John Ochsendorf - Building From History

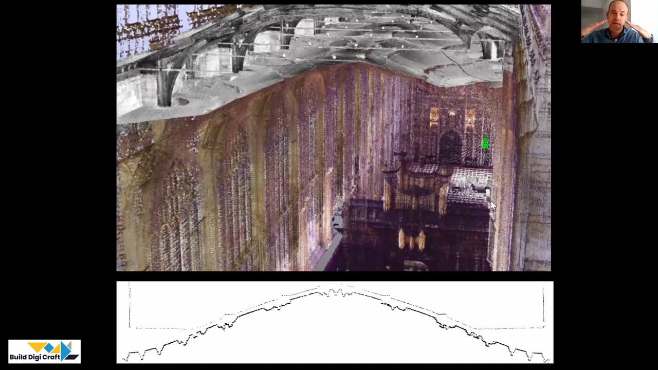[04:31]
So it's really working as a three-dimensional shell in compression. And this was so inspirational to me as a doctoral student when I stood on top of it. And, of course, it's even more exciting because as the vault pushed against the walls, the walls leaned outward and cracks formed over the windows in the vault, which are about 10 centimeters wide. And you can look down through the cracks 25 meters down to the floor below. And yet it's been there for 500 years.